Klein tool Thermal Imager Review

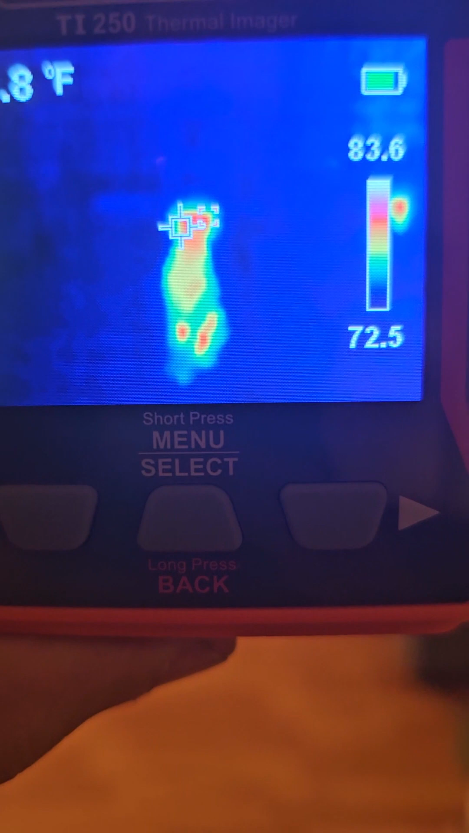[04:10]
So I found us a real hot spot here.
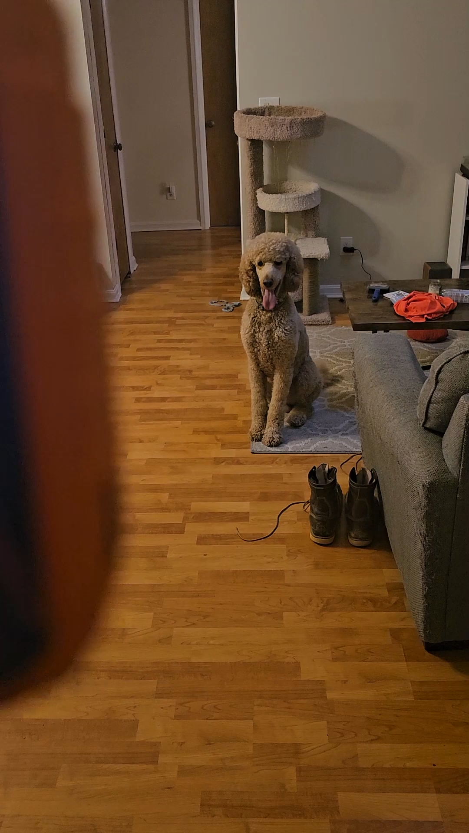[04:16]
But it does pick them up that far away.
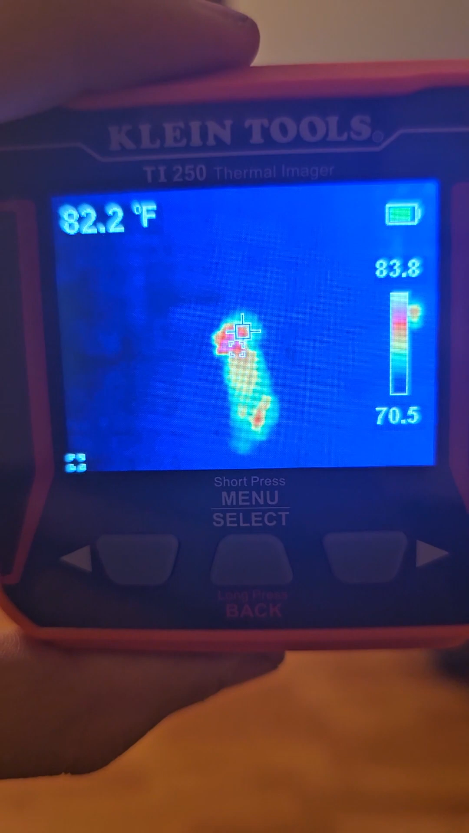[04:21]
On screen: spot 82.2°F
Sitting around 80 degrees.
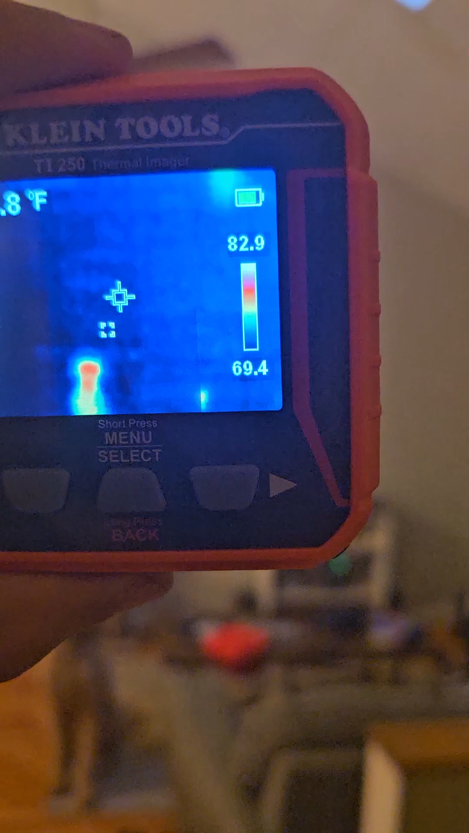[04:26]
And we pan up here. We see in the sun roof. It is a color difference.